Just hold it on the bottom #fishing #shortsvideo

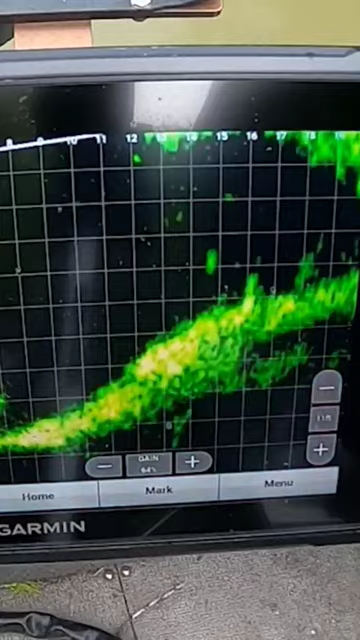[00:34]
Right over the fish. And that's what lethargic looks like. Having to just hold it there because he don't want to chase.